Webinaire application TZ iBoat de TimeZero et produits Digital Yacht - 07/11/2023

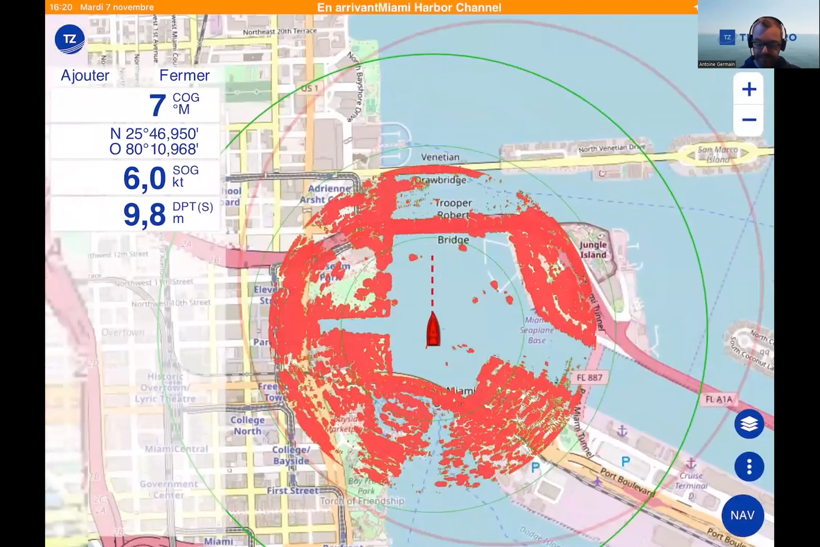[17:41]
Et donc, voilà. En couplant le radar DRS-4W, donc c'est DRS-4W. C'est le modèle qui est uniquement compatible avec Tizet iBoat. C'est un radar Wi-Fi de Furuno et qui pourra être couplé automatiquement avec l'application.
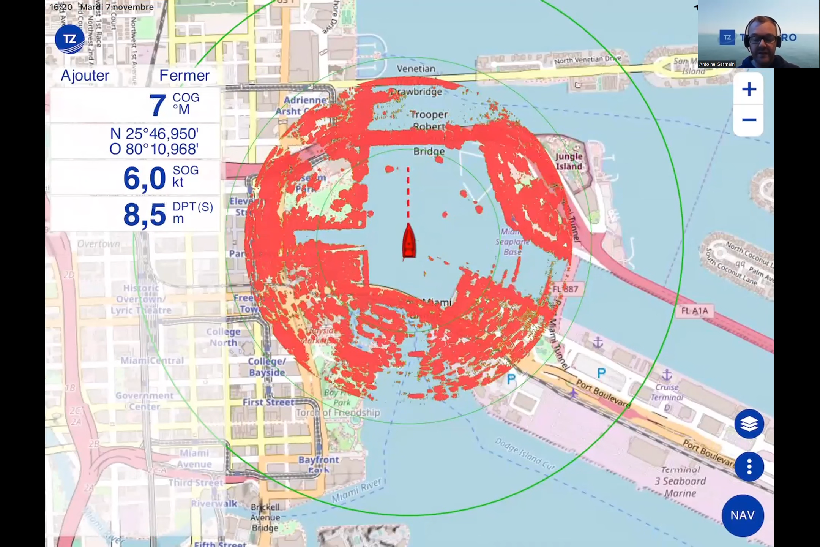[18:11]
Donc, on aura l'image et la superposition du radar sur l'application et sur la cartographie. Ensuite, ce qui va être très intéressant, c'est d'avoir non seulement le radar, mais aussi l'AIS, entre autres. Parce que, comme on l'avait vu depuis les réglages et au niveau de l'installation, quand on vient dans la configuration Gateway NMEA, on voit qu'on ne peut se connecter qu'à un seul port UDP à la fois.
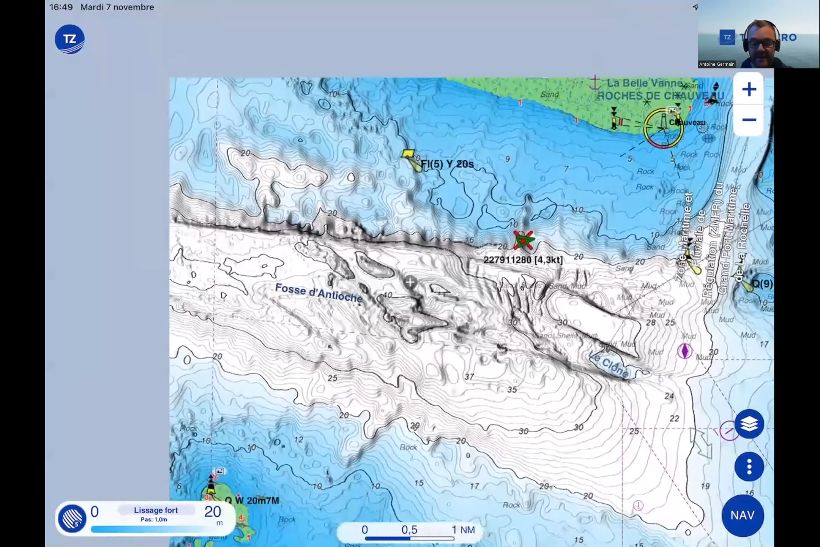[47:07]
Ce qui est génial avec ça, c'est qu'on va pouvoir lier également les couleurs de la bathymétrie.
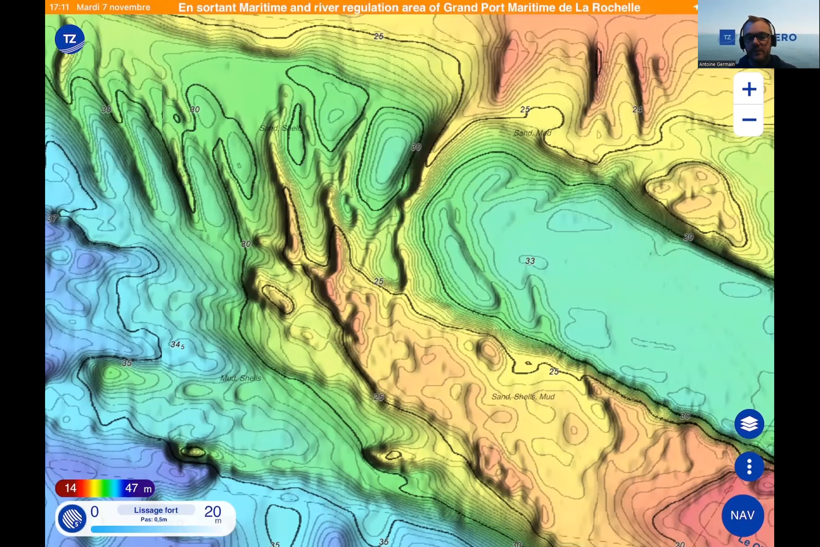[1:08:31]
Je vois en fait la question concernant les lignes de sonde,
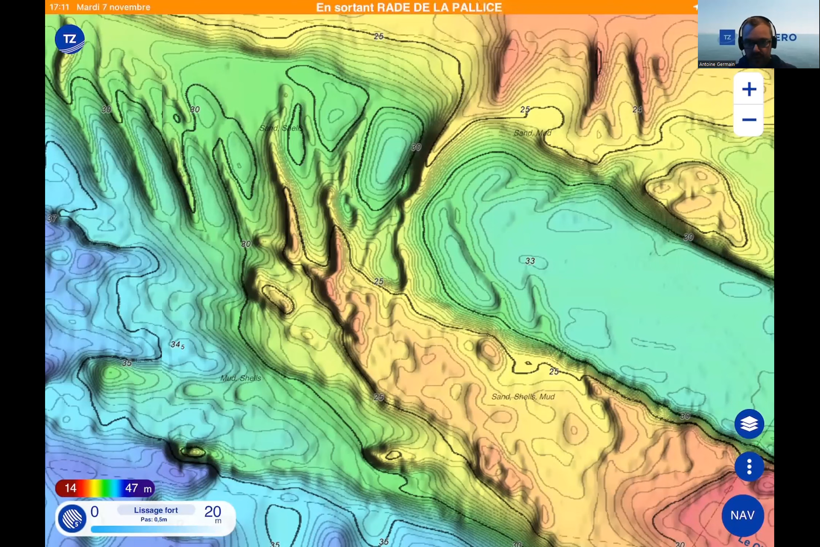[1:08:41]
en tout cas la possibilité de faire un démarquage au niveau d'une certaine distance en énotique. Ce n'est pas quelque chose qui est possible.
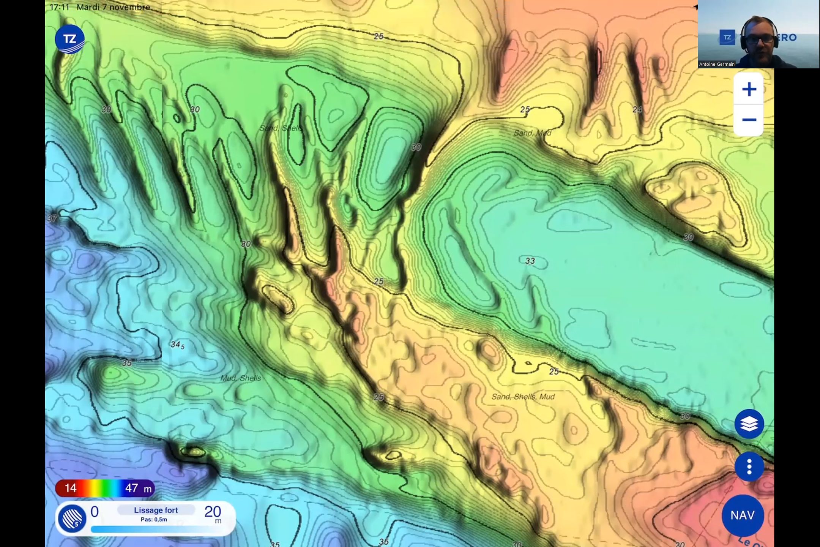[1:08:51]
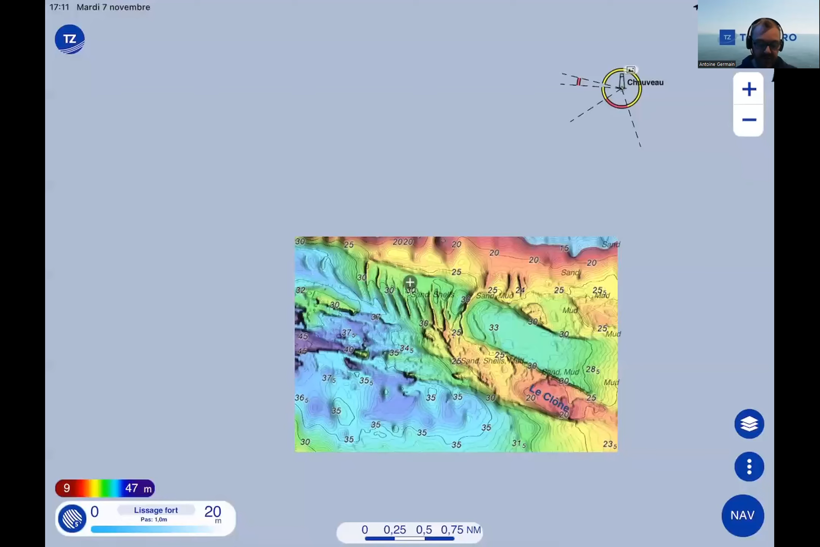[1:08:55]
Il y a uniquement, en effet,
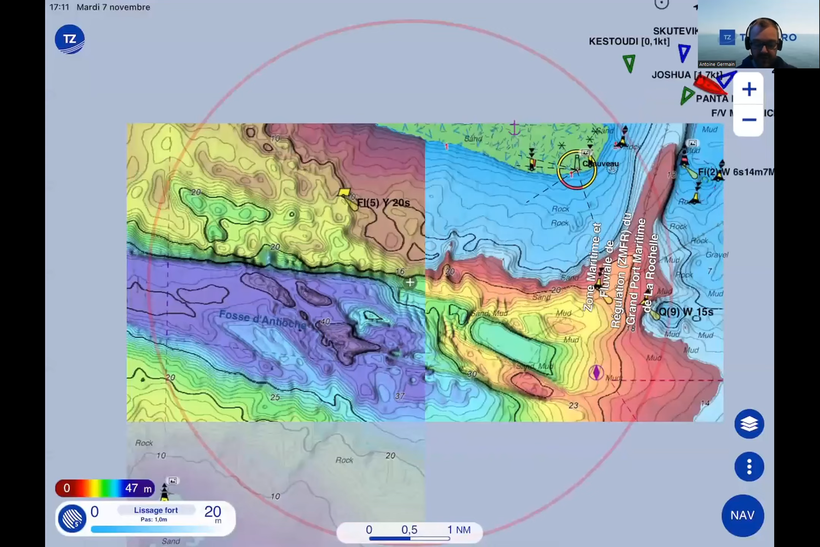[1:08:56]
le lissage lié à la profondeur que l'on voit en bas à gauche, mais qui ne concerne que certaines profondeurs. 20, 50, 200 m, 300 et 400, je crois. Donc, malheureusement, on n'a pas cet outil pour l'instant.